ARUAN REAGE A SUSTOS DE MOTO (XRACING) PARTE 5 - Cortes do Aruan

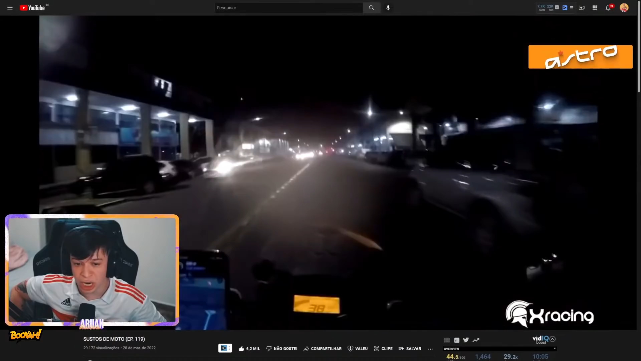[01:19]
Vixe, cara, aconteceu alguma coisa por aqui, viu? Nossa senhora! Tá vendo a lâmpada, as luzinhas lá no fundo? Pô, vai morrer, cara!